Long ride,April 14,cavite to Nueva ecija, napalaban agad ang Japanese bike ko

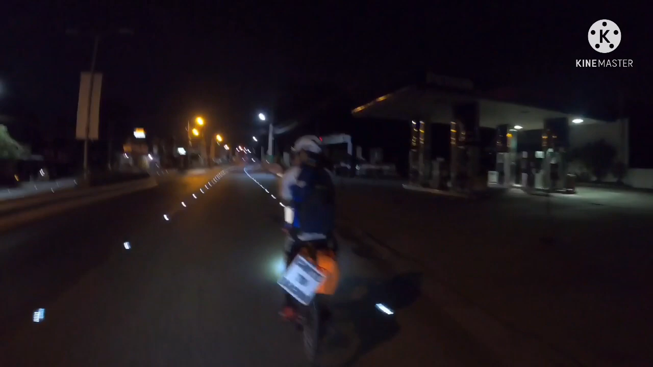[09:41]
3 o'clock. Ayan mga idol. Alas 3 na bike check. Ang hilis na kami.
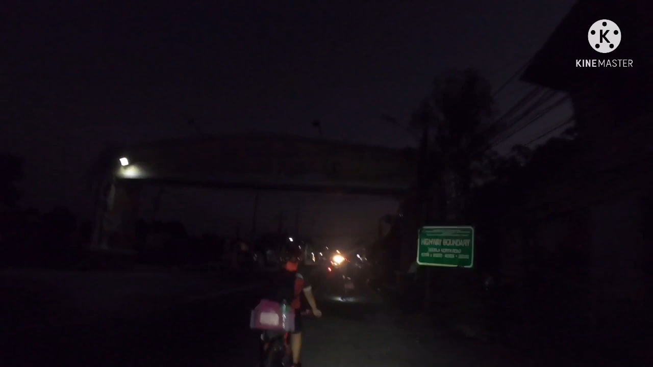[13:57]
Welcome to Tarlac. Kaya lang problema, ang dilim. Hindi makita ang Tarlac.